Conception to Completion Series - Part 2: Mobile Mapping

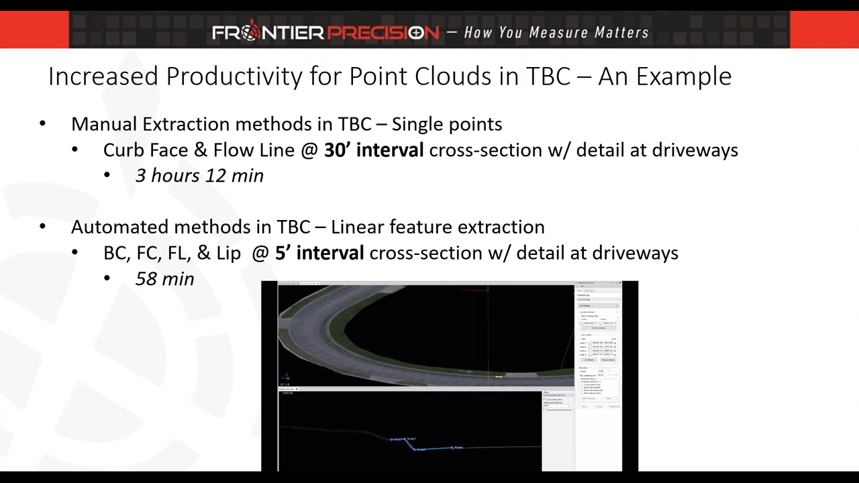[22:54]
with details on the driveways in less than an hour so a tremendous saving in time um by using automated approaches um and so software nowadays and also the hardware has made it possible to be able to extract things much more productively from the point cloud data so here's uh an animation showing how you do that uh that that extraction of in this example we have a curb right so we define the nodes on that curb which are different break lines and we essentially hit an extract button or a go button and it's going to follow that curb feature until it either stops changes shape um you
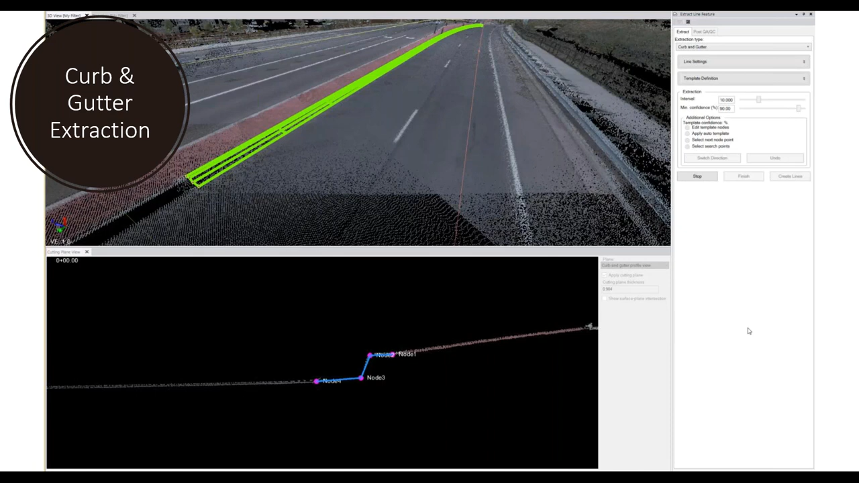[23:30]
know one something where it's just going to get hung up right so usually it's where it stops or hits a driveway or an intersection and so you can see that it extracted that pretty fast uh down down the roadway and essentially we're creating those lines then after and we have our curb uh definition from that and um one thing for mobile lidar data is that you still get quite a bit of detail even off the roadway in these intersections you can see how far back that goes typically within 75 feet to a to 100 feet from uh the road center
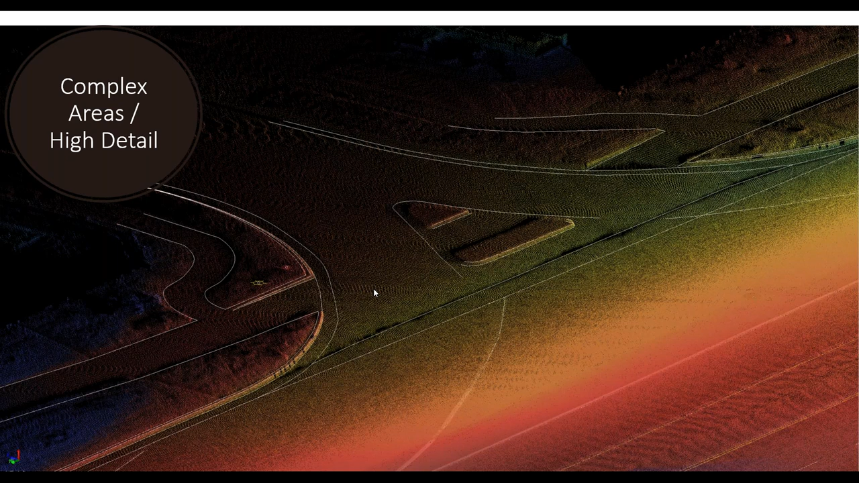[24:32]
be able to fill in these uh these areas with more detail um but in our in our case here uh we just did a pass down the roadway on that side of the road and um we i guess had enough information from that pass to uh complete that uh that area like i said before you could use um these extraction um techniques these automated extraction techniques for more than just uh what they're intended to be used for so in this instance i was using the curb and gutter extraction tool uh for this this road barrier um if you have really anything that has a defined of
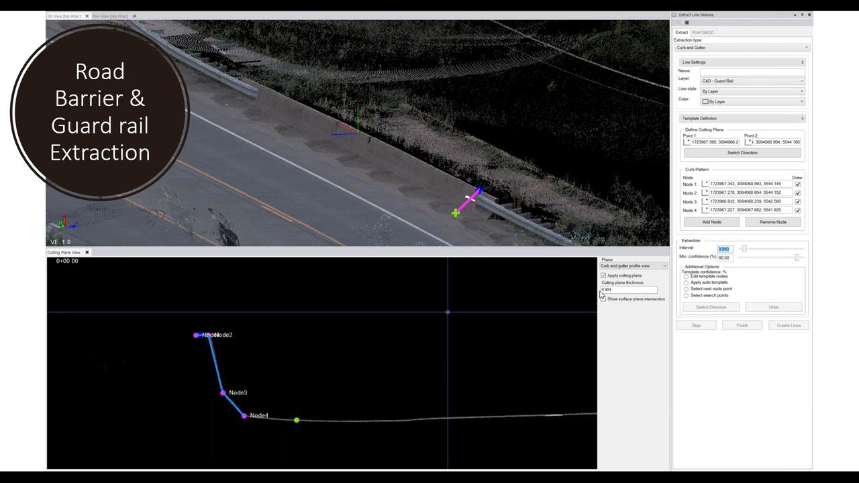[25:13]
shape and you know corners to it we can define those nodes on that feature and be able to use uh you know this curb and gutter linear extraction tool to be able to extract that line work and so this is a good example of doing that and this is what you typically end up with these 3d line
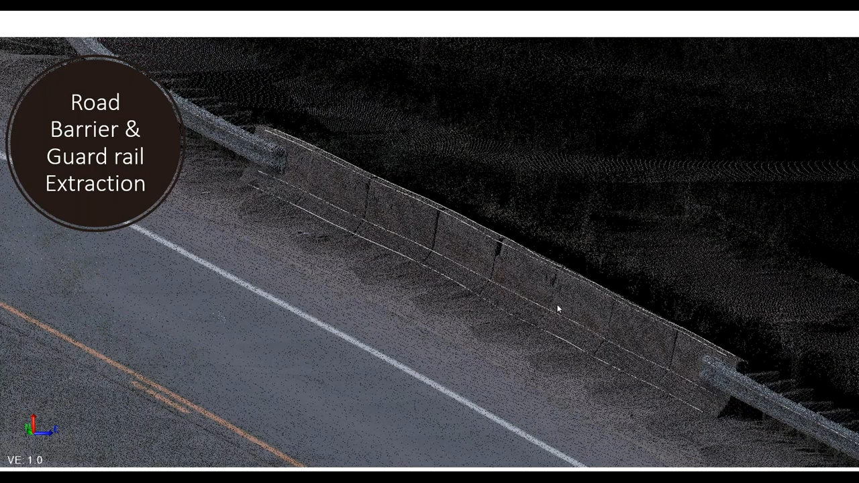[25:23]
strings uh as a result here i wanted to include where i did some manual linear extraction so more of a point to point you know clicking uh along my linear feature so this is the guard rail i'm just drawing that in quickly um on the top of that guard rail
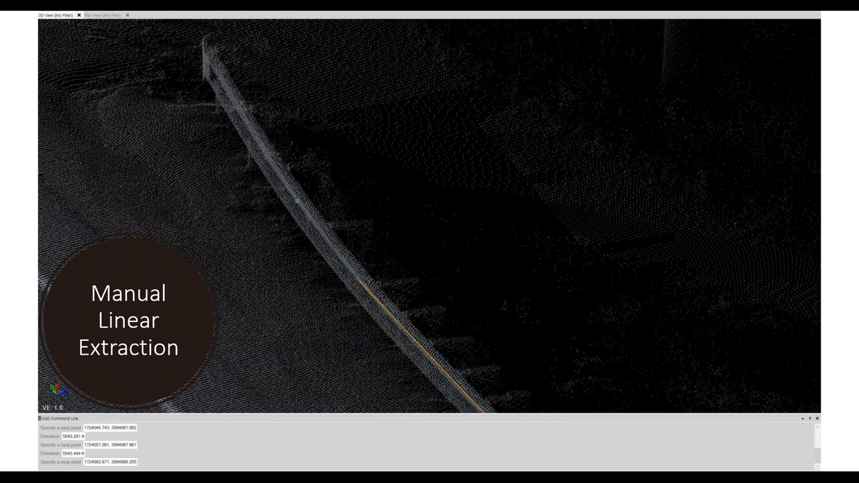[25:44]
and down at the bottom i'm using the cad command line another one of those things that can then that can speed up your extraction process uh in tbc
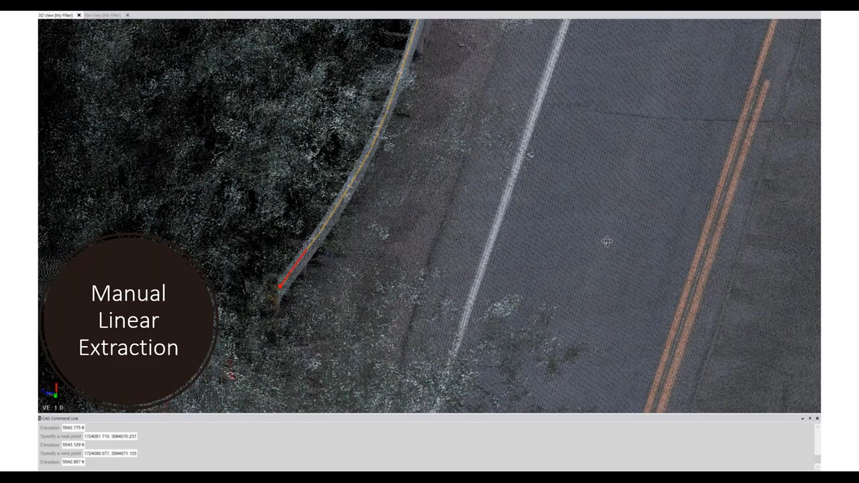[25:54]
so there's my 3d uh line string of that guard rail i'll just type in the letter l command for line
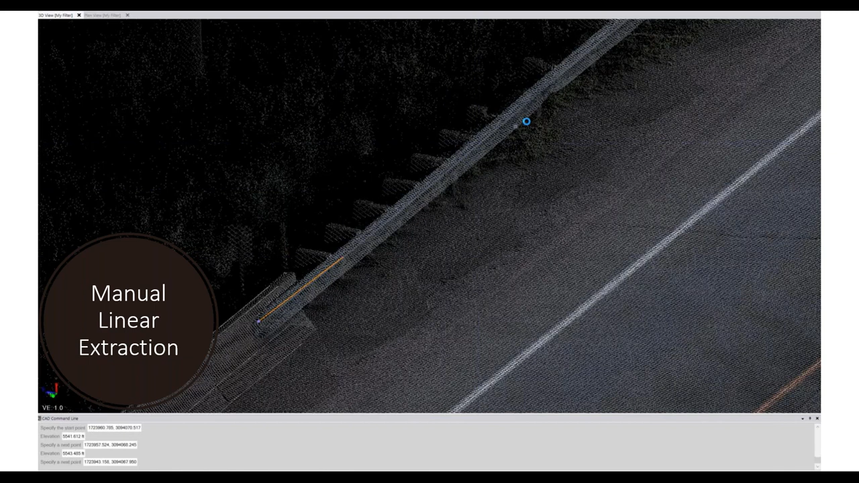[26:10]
traditional or manual uh extraction would look like going point to point to point you definitely save a lot of time
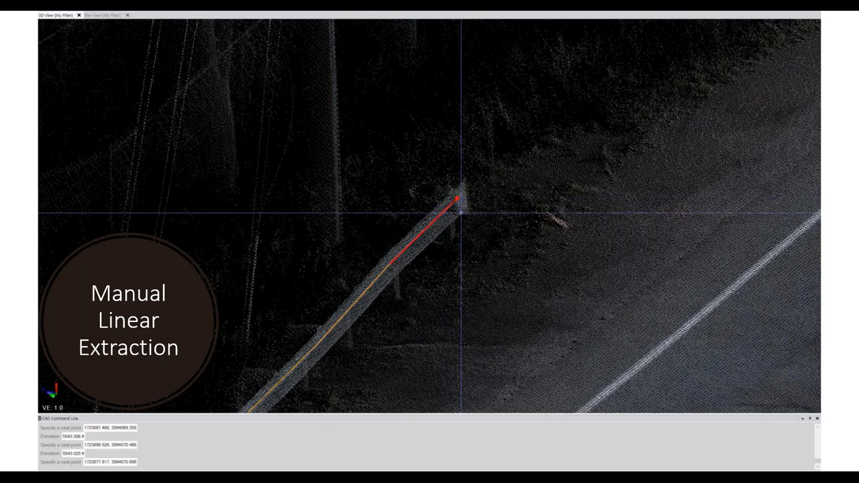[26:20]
having automated tools where the computer does a lot of that work for you
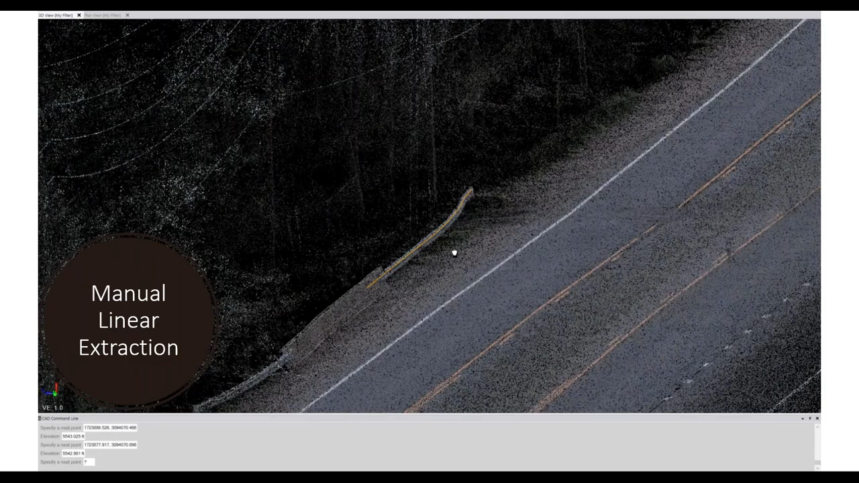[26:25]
so move on next one here is lane line uh extraction so i wanted to extract all the pavement striping uh on this roadway there are several miles of paint lines and so this is again an automated approach to extracting those features it's essentially using the intensity contrast between the paint and the road surface and the computer is able to detect the center of those paint stripes
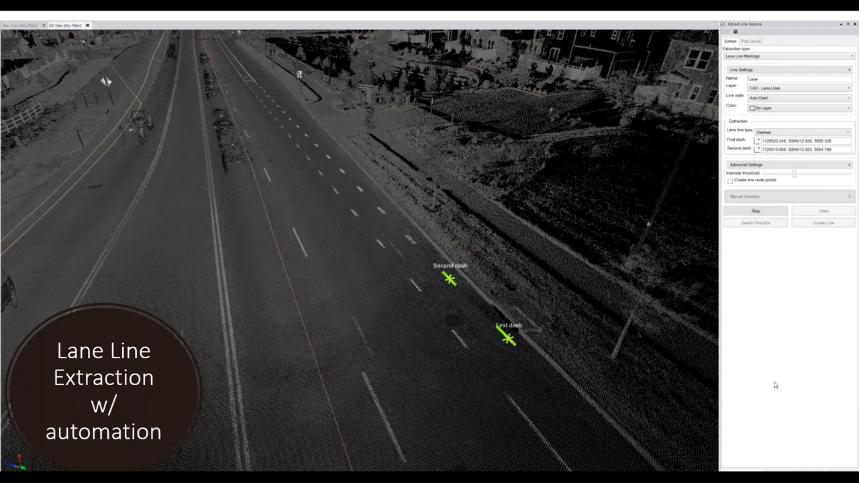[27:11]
i'll do that one more time you're essentially clicking on two adjacent uh lines there or sorry dashes hitting the extract button and it's going to go through and trace out where the rest of those dashes follow to give you an idea i think there were six or seven miles of paint stripes i did that in an hour and a half so again this is a fairly busy roadway having to do that out on foot um
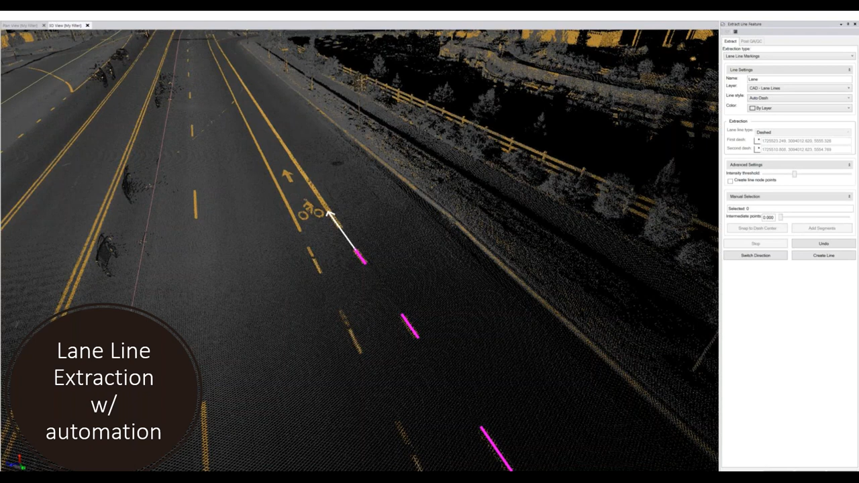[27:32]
definitely would have been challenging uh to be able to do that in the same amount of time moving on extracting
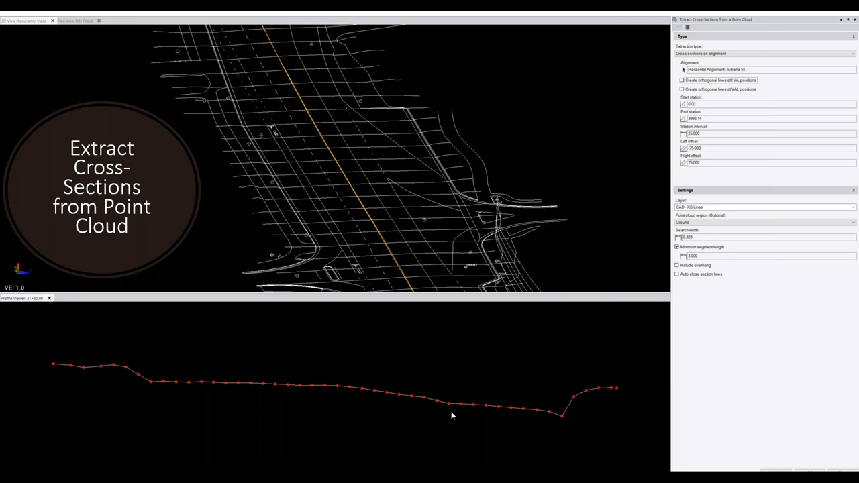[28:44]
creating a surface model of the millions of points in the point club so just an idea there for those of you who haven't used that tool before i'd urge you to um to definitely explore that one a little bit more then we have overhead line extraction so just a quick animation here showing um we have our power lines right telecom power lines and essentially we're using the point cloud data on those power lines to give it an initial pick on the power lines tell it that you want to have it extract from point a to point b and i'll hit
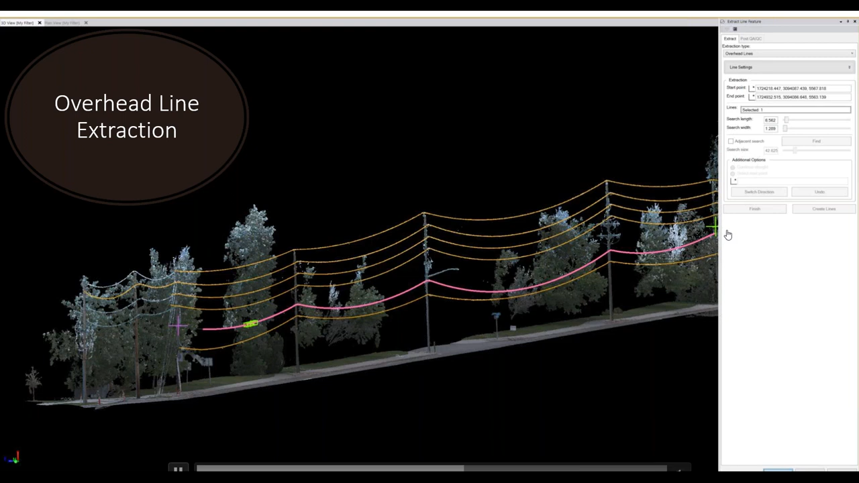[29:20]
play again here and it's just going to trace those power lines from start to finish okay so from that we create the traced outline and we have a 3d line string out of that